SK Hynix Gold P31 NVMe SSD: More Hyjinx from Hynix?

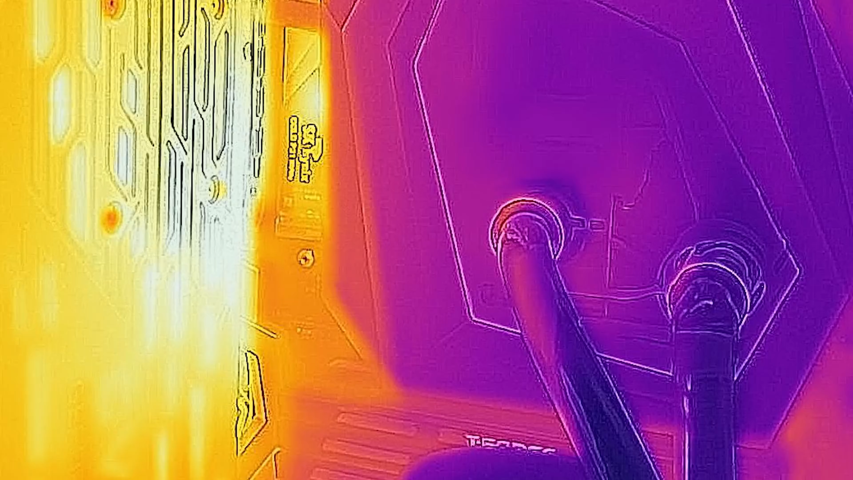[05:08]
so I used the FLIR and I monitored as I was running this thing for 10 15 20 hours I did all this testing on the ASRock Aqua which is a really high-end Z490 system because good lord it's fast and
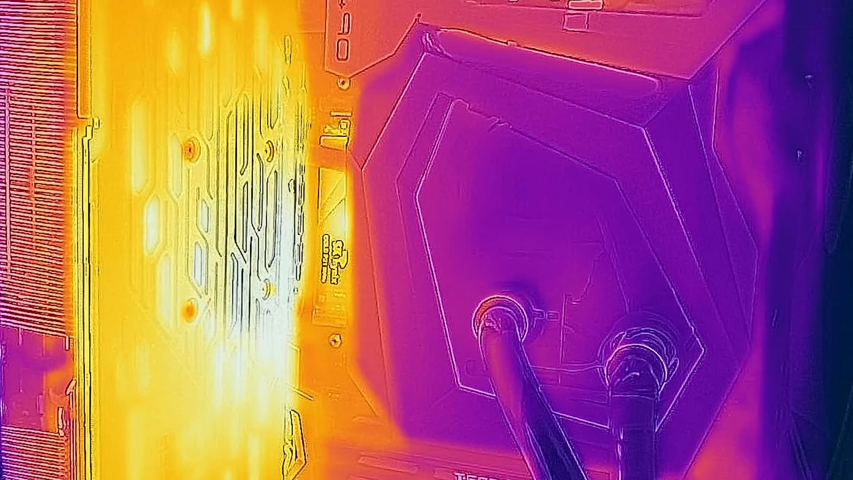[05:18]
running through the benchmarks and running through the heat I saw a peak of about
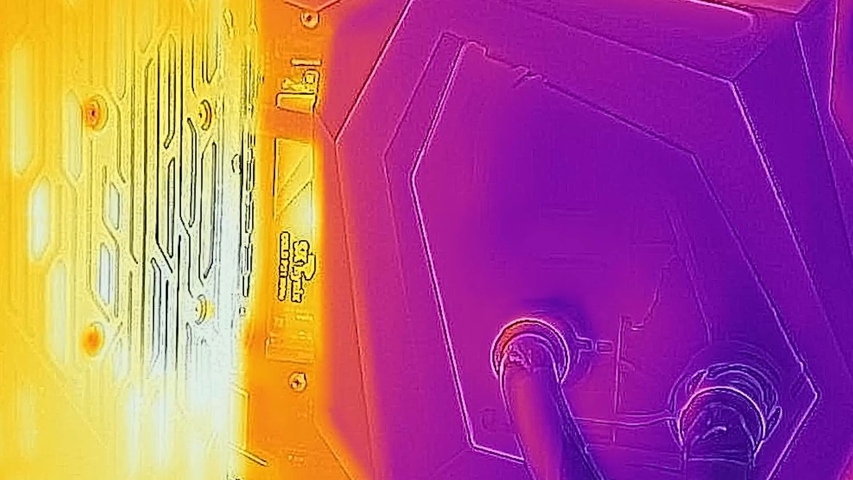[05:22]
71 72 degrees C and it's very clearly on the controller part not the flash memory part
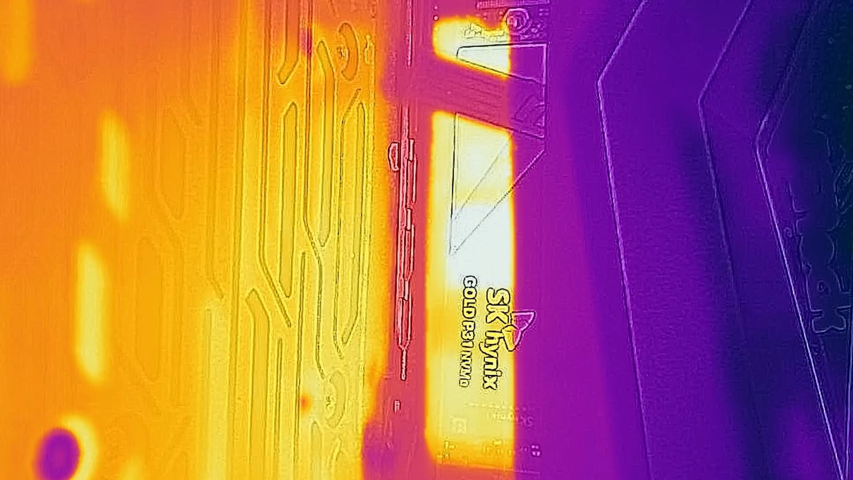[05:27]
but that's kind of shockingly low I mean our PCI Express 4 SSD here has